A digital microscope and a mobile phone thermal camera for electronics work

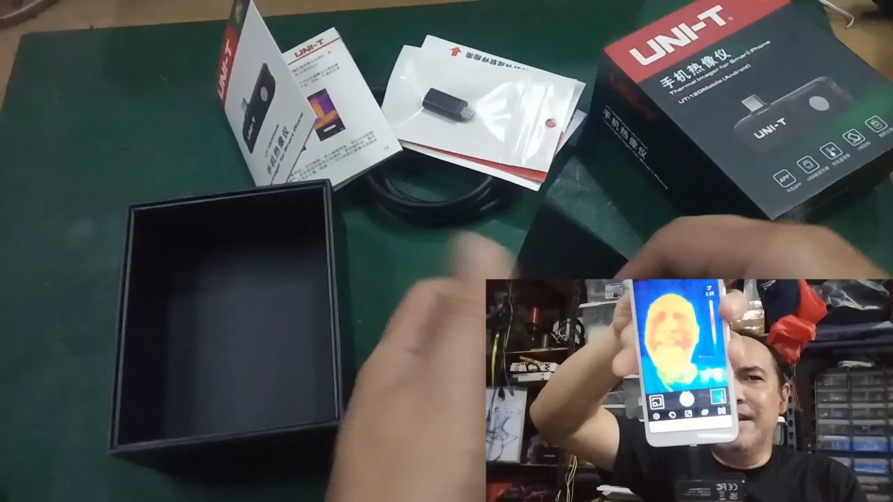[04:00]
so tada here I am in thermal mode so this thing is also going to be quite useful I used to use just a uh you know a normal thermometer let me show you